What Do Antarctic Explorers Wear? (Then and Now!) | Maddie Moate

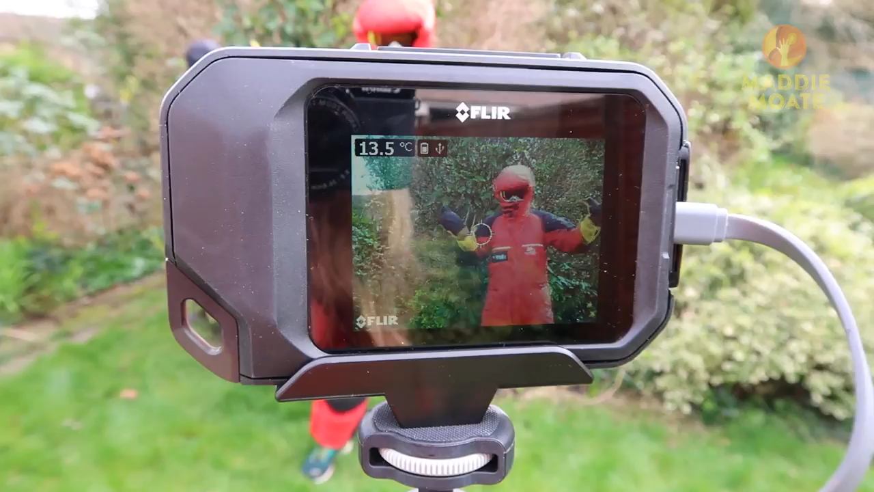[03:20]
On screen: spot 13.5°C
I've got my camera set up here. I'm just going to put it into thermal imaging mode and just like that Greg has seemingly changed colour.
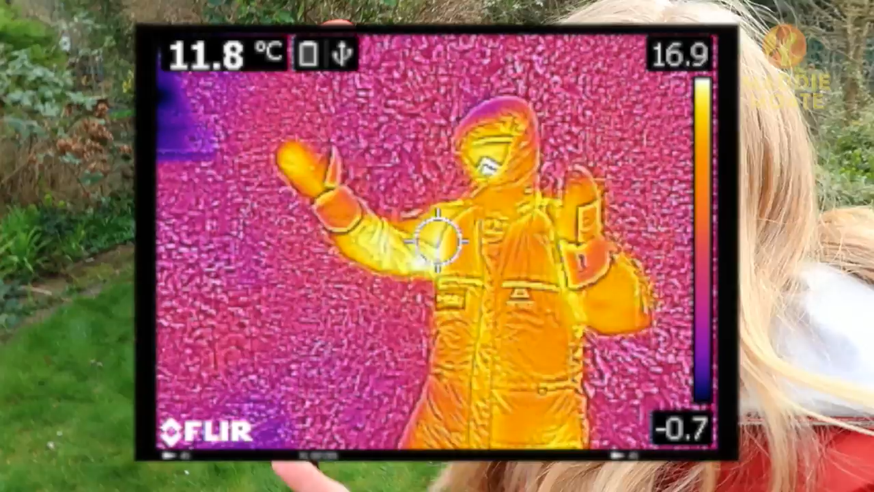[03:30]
On screen: spot 11.8°C
Greg would you say you're pretty warm? I'm so toasty. So we can see here that Greg looks yellow that means
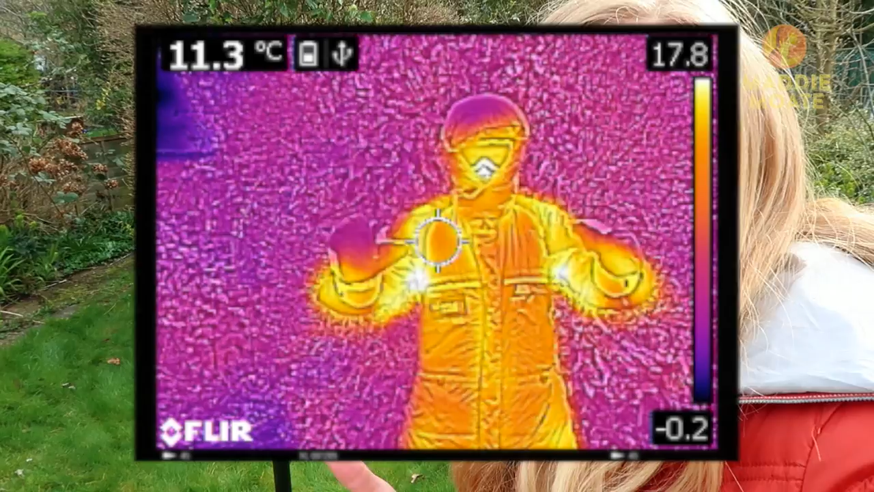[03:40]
On screen: spot 11.3°C
that he is warmer than his surroundings that are a bit more pinky purpley
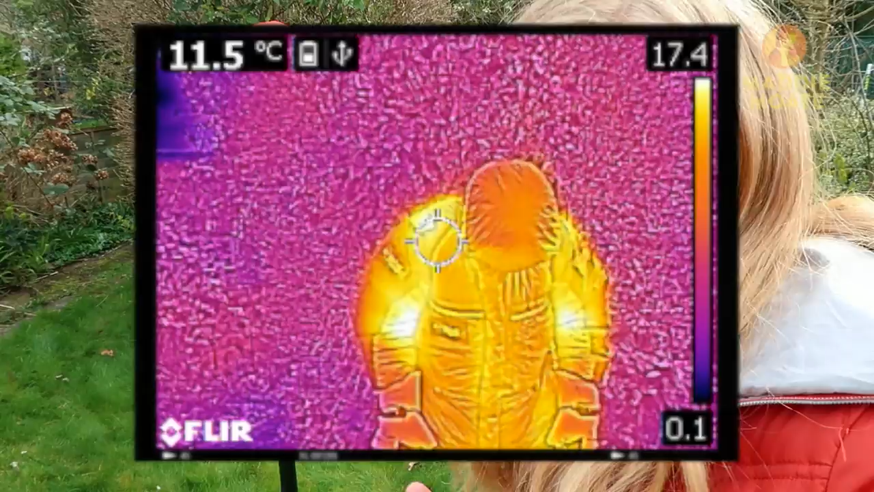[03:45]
On screen: spot 11.5°C
blue however we know that those downy feathers are trapping in Greg's body heat and we can see that.
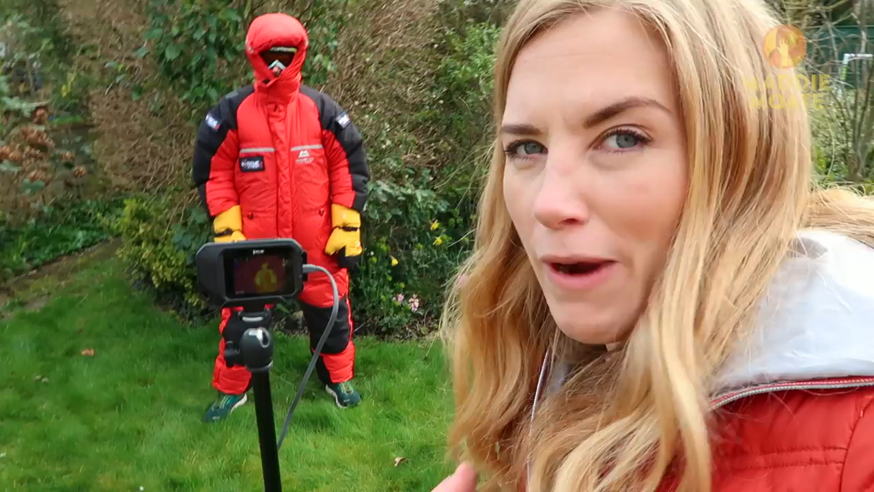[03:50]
Greg if you were to open up your jacket let's see how warm you are on the inside.
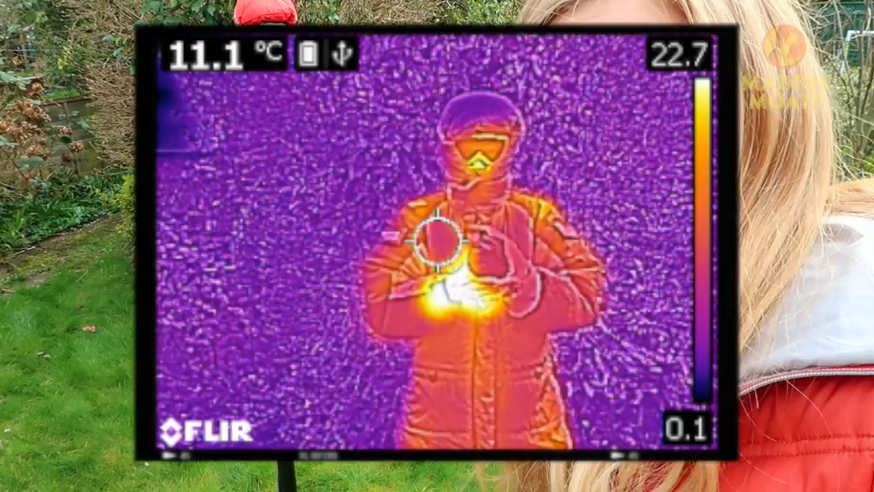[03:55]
On screen: spot 11.1°C
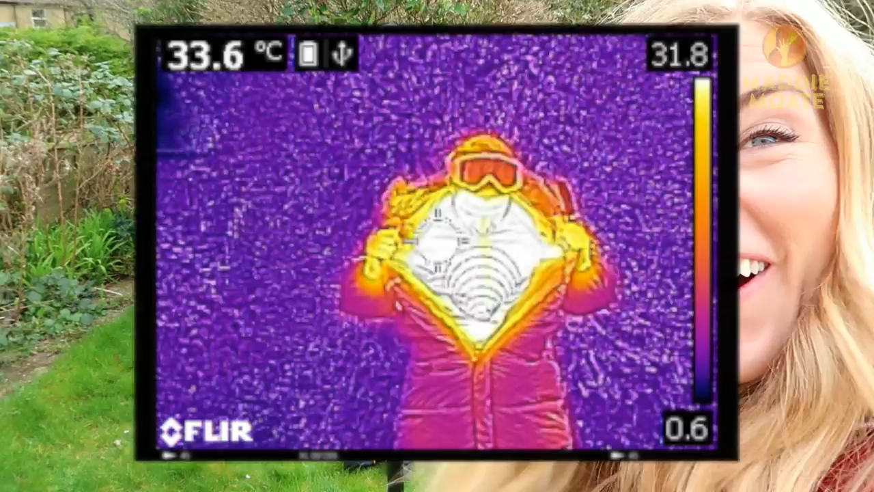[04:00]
On screen: spot 33.6°C
Oh wow look at that. So there you can see Greg is bright
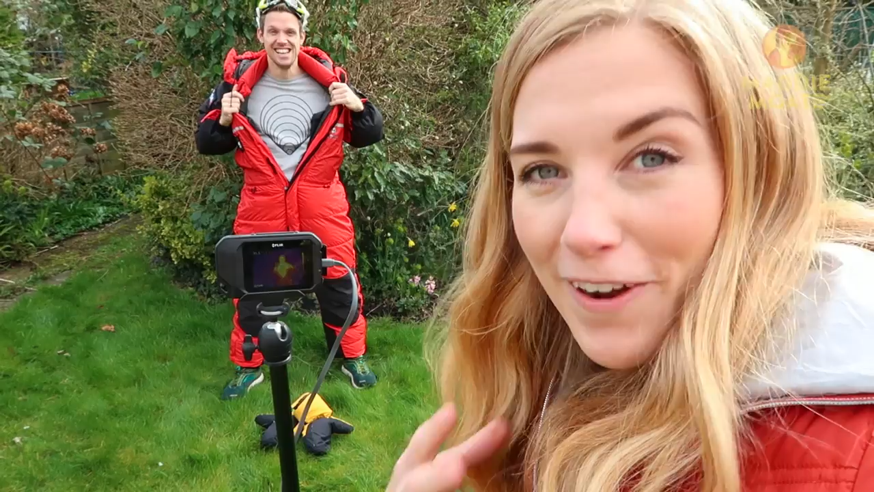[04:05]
white that means that's where Greg is really really hot however now he's
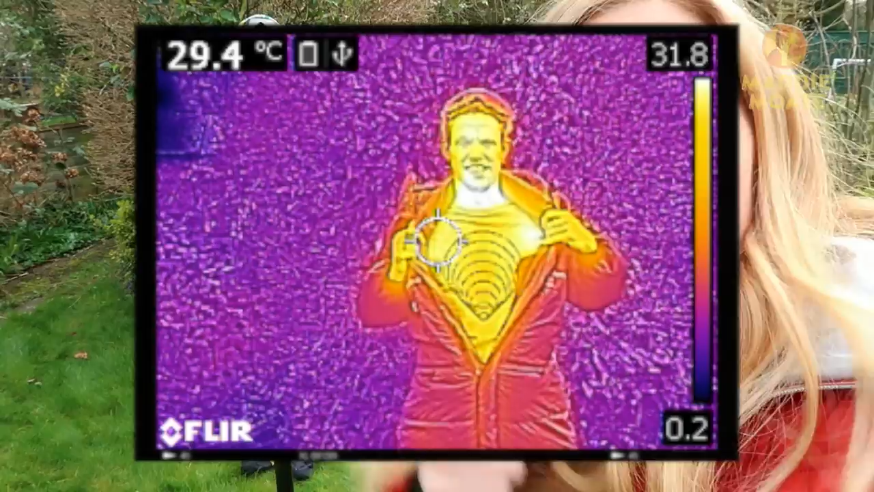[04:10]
On screen: spot 29.4°C
open to his coat his body heat is escaping slowly but surely Greg will start to cool down so if you want to keep that body heat trapped inside you better do that jacket back up again.
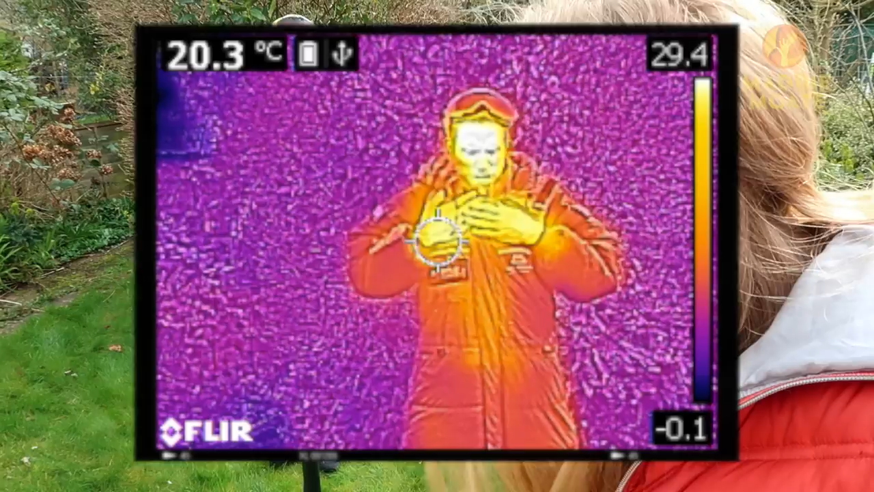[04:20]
On screen: spot 20.3°C
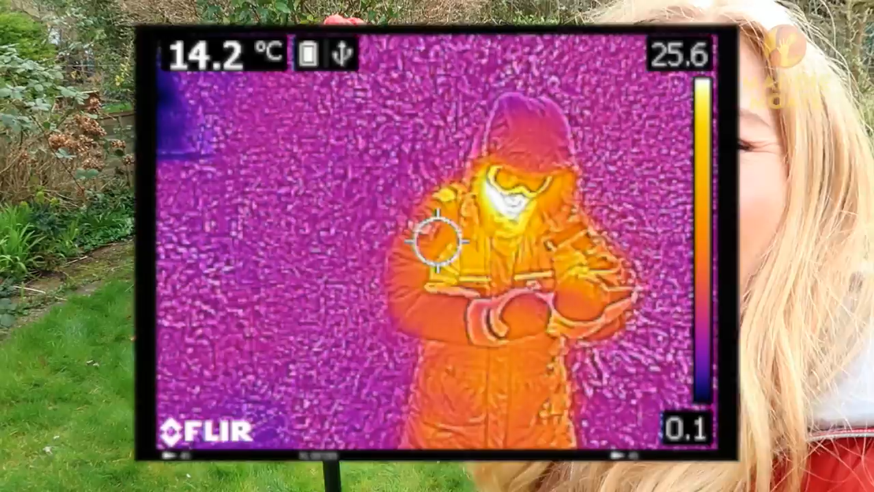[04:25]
On screen: spot 14.2°C
And now Greg will stay toasty and warm and that is how a down jacket works.